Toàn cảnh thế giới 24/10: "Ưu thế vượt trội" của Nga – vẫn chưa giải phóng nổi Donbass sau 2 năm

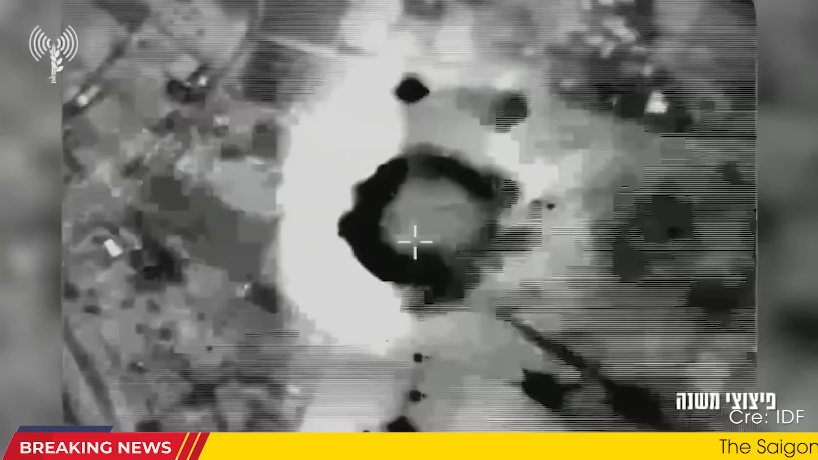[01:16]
Sau lời kêu gọi di tản, người dân Beirut đã ghi nhận một số vụ nổ lớn ở khu vực Daigie và các phương tiện trường thông Liên bang đưa tin ít nhất 13 cuộc không kích đã diễn ra.
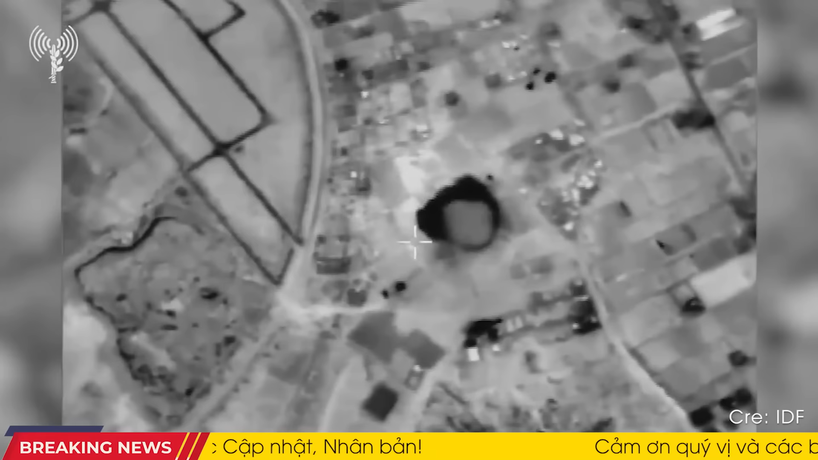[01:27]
Bộ Y tế Liên bang thông báo rằng 4 người trong đó có một trẻ em đã thiện mạng và 24
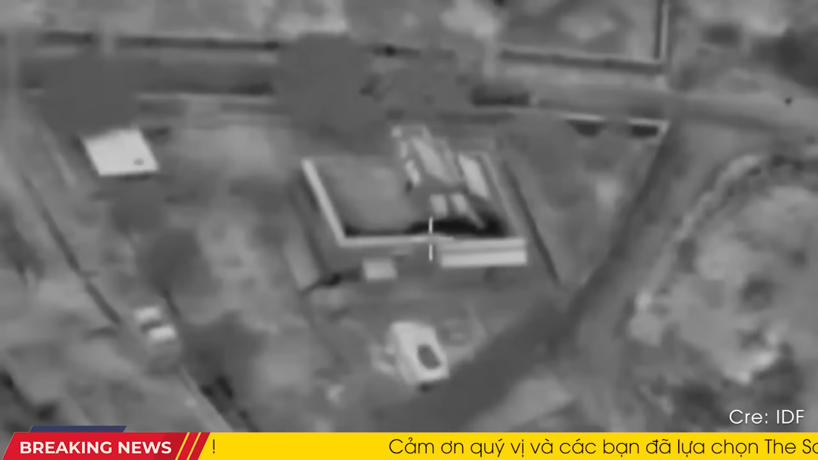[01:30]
người khác bị thương trong các cuộc không kích gần bệnh viện đại học Rafik Hadiri, bệnh viện công lớn nhất của Liên bang.
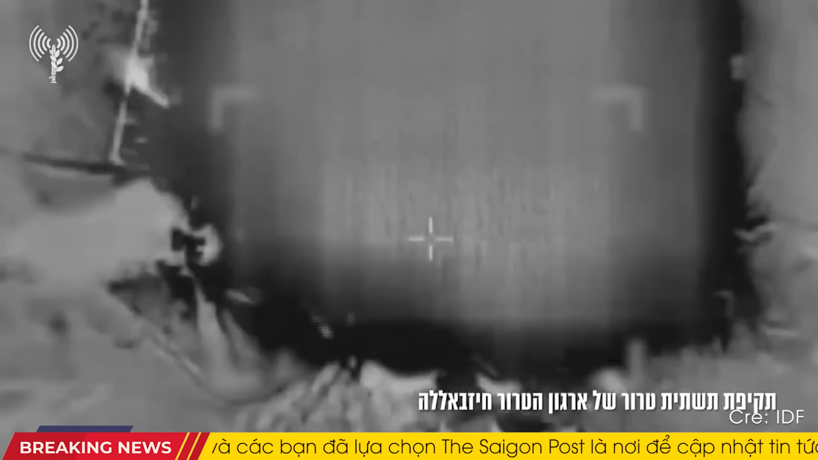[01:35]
IDF khẳng định không nhắm vào bệnh viện mà nhằm vào mục tiêu khủng bố của Hezbollah. Cơ quan thông tấn quốc gia Liên bang cũng báo cáo nhiều cuộc không kích khác ở các khu vực như Ozai,
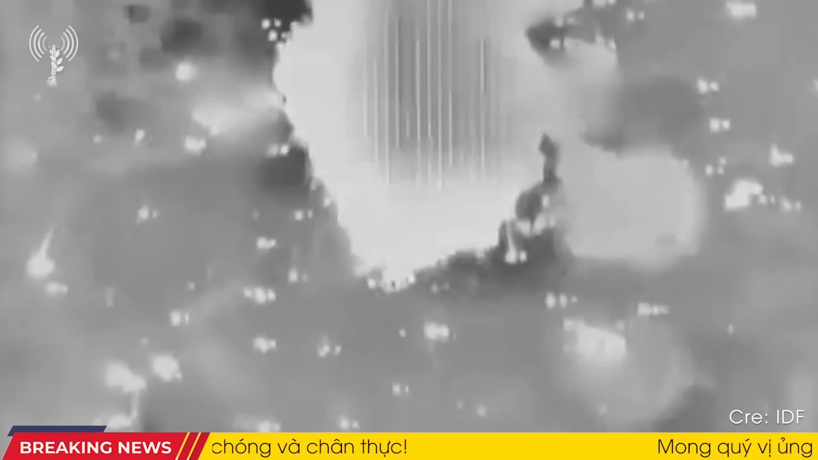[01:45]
Haaretz-Rekh và Haddad.
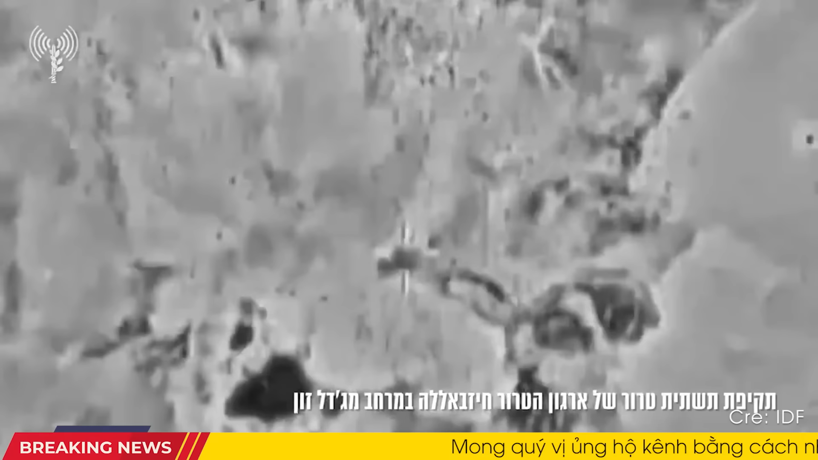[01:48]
Trong suốt sáng thứ ba, IDF thông báo đã tấn công một căn cứ hải quân của Hezbollah,
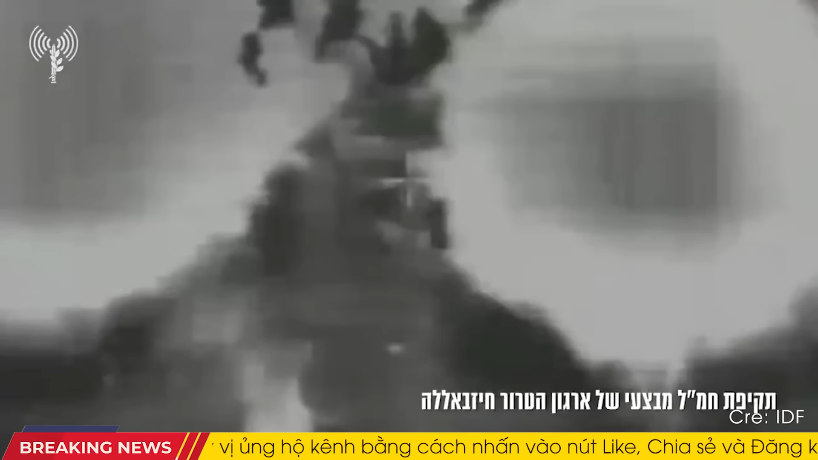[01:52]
nơi nhóm này cất giữ xuồng cao tốc và thực hiện các cuộc tấn công.
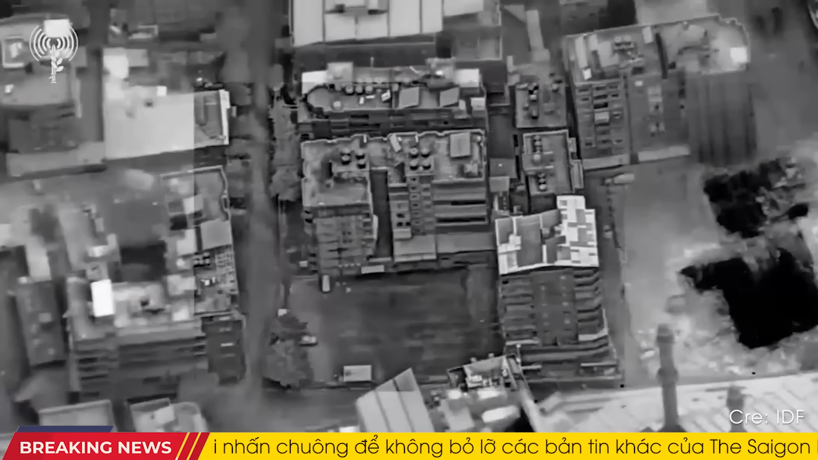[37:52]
Theo IDF, trong một cuộc tấn công ở khu vực Jabalia,
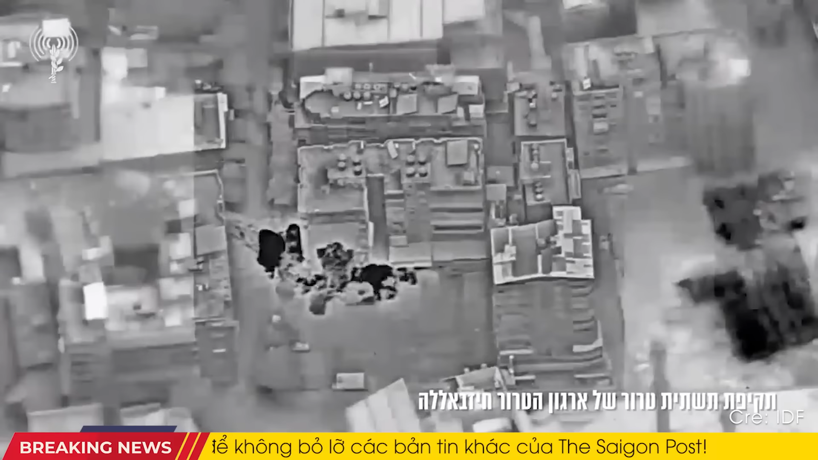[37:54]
lực lượng Israel đã tiêu diệt một nhóm khủng bố vũ trang và gây ra các vụ nổ thứ cấp, cho thấy sự hiện diện của một lực lượng lớn vũ khí tại khu vực.